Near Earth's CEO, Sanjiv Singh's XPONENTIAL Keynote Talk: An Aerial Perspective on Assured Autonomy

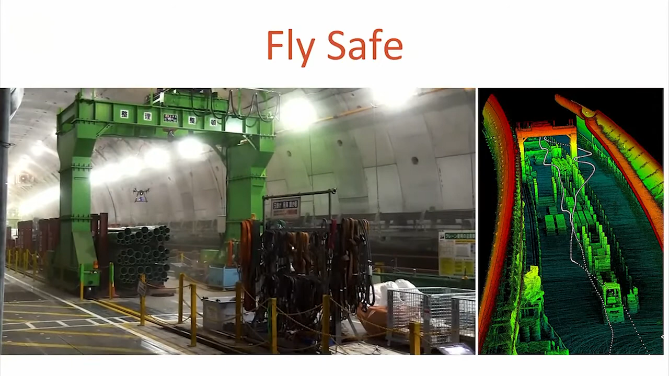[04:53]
the tunnel and what we see here is that there's some piece of equipment that just happens to be in its path and just like spot being directed at the chair it should not skip a beat it should continue and you can see on the right that is a completely autonomous vehicle it saw that crane in the middle that wasn't expecting dodged that crane and kept going and in fact when it came back it took a slightly different path when it came back but it wasn't programmed to do it there was no GPS there was no infrastructure there there was no
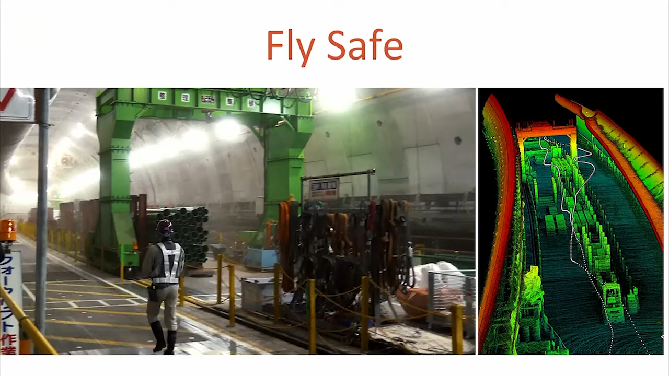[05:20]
map created ahead of time it was go inspect the tunnel and and it did that so that's at a small scale okay and here's another one at the scale of a small drone that's inspecting a
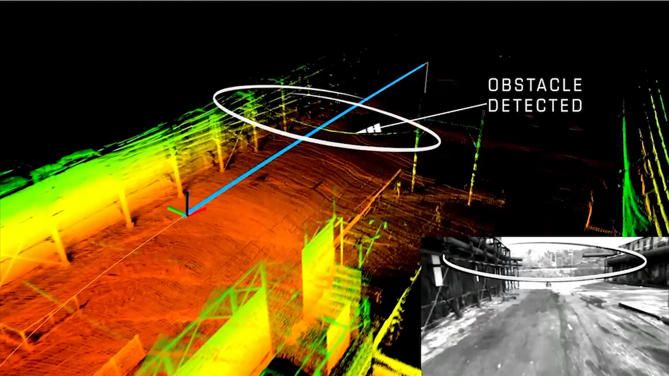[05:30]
facility we know the wires are a big deal
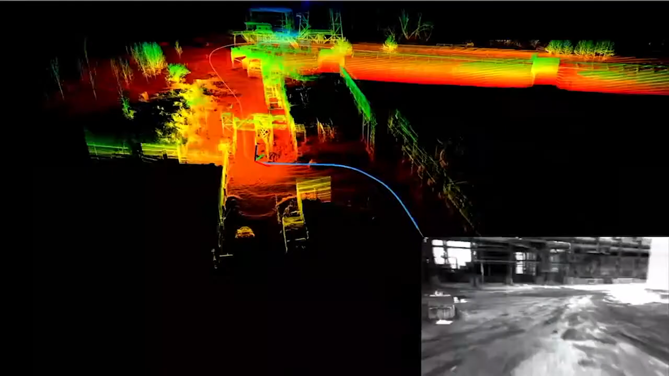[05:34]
here it
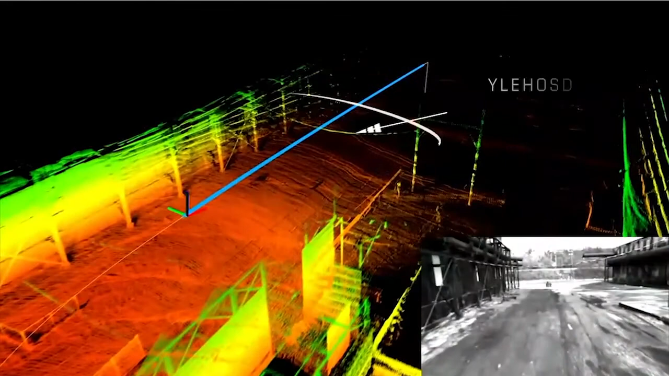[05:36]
is there's a wire in its way it detects the wire and it just keeps on
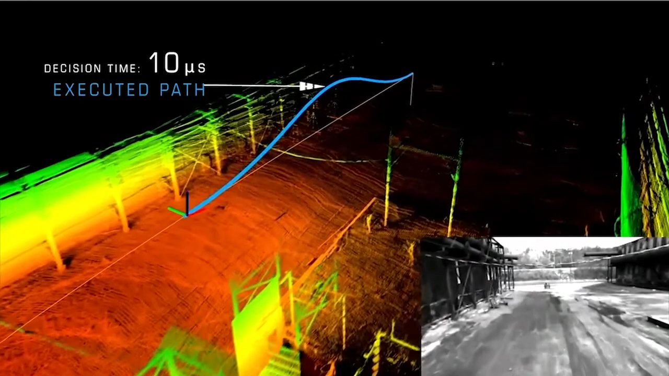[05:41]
going it plans a path without missing a beat doesn't stop or anything else like this doesn't slam into it and this is a playback of a real video real flight in an